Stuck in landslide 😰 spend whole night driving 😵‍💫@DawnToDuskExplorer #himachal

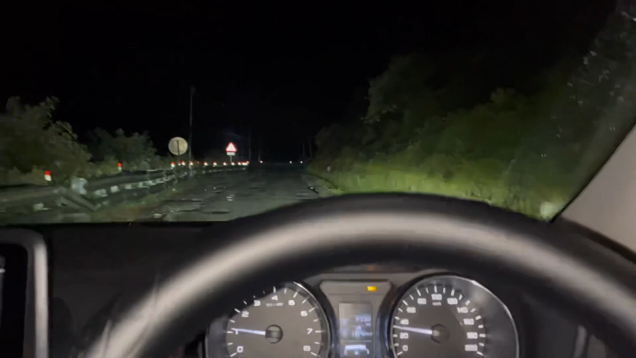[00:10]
तो अभी भी हम रात तक को चले हुए है हमें सोच है कि रात का सफर कपर के लिए क्योंकि आपी भी जो है स्पीधी हम से त्री एंड फिस्टी किलोब मेटर दूर सब्सक्राइब तुमी एक्जट अग्यार राउंड इतना ही है
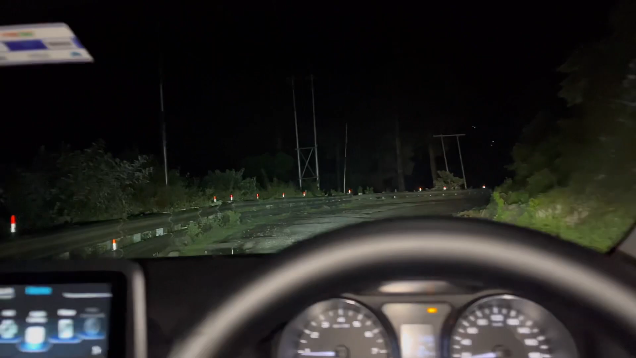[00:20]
और रोड बहुत जाख राव है बारिश भी होना स्टाट होगी है क्योंकि आग राज सो जाते तो फिर कल का मुश्किल हो जाना था और हमारे पिछे-पिछे भी फ्रोक यह बैड चल है और
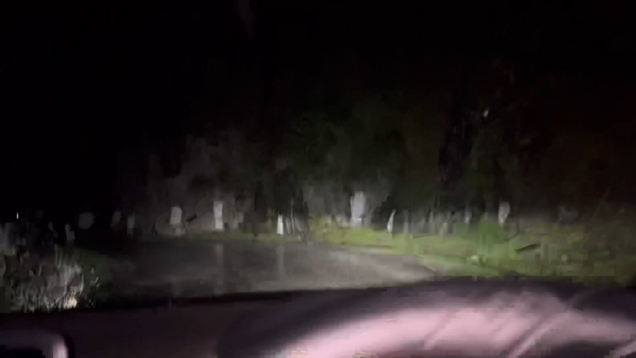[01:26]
कि अपनी गाड़ी और पेले बेरिगेट लगा दिया कि इतने बेरिगेट से कुछी नहीं होगा पुटिसी बाजा
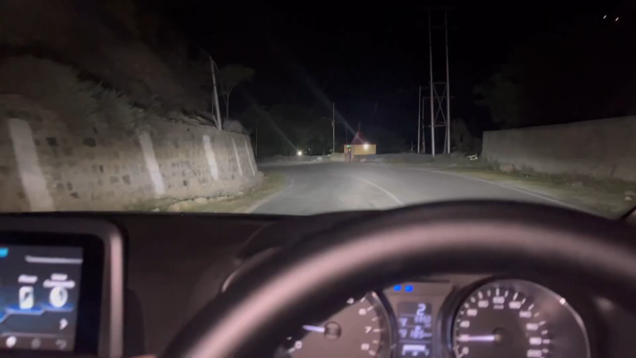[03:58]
फाइनली वो क्रॉस कर दिया ब्यारो
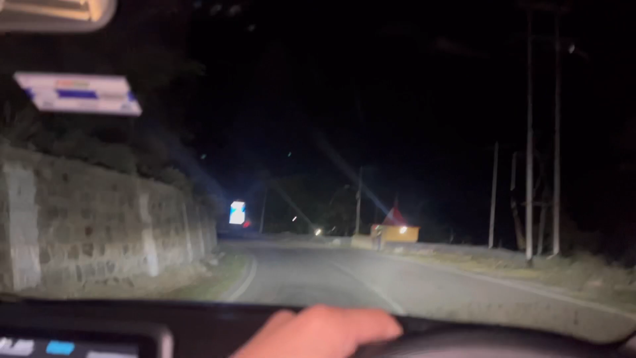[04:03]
वालों ने प्रमिशन देदी कि हाँ आप आप जा सकते हो तो अब यहां निकल आए हैं अब आगे ना कंस्रुक्शन लगी हो यह लैंड स्लाइडी हुई हो लेट सी यह क्या होता है पानी पानी आगे अंदर है